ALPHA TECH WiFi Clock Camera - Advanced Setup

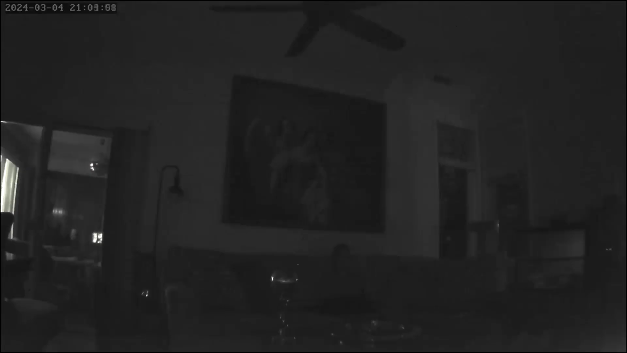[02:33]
it will try to boost the sensitivity and give you a better overall image versus something that stays pure black just like this.